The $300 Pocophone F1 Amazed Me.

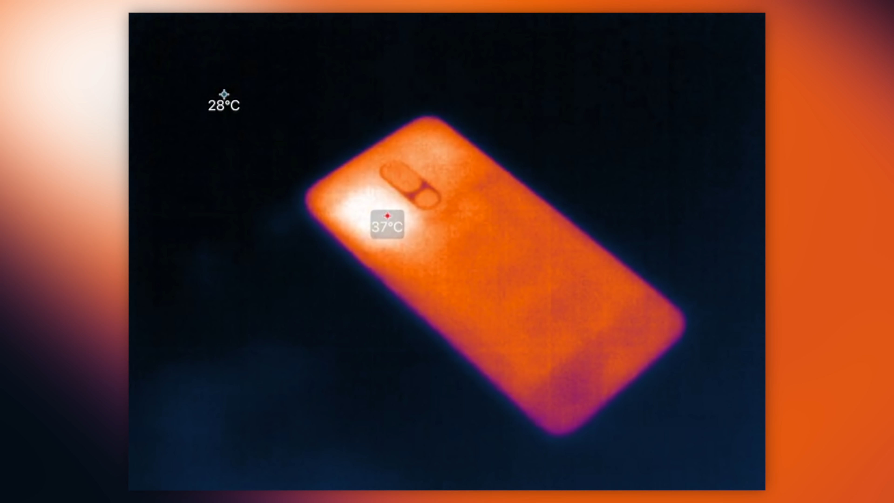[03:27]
So in here, it seems like there is a little bit of a hot spot right beside the camera, but even to the touch, I mean it's only just slightly warm.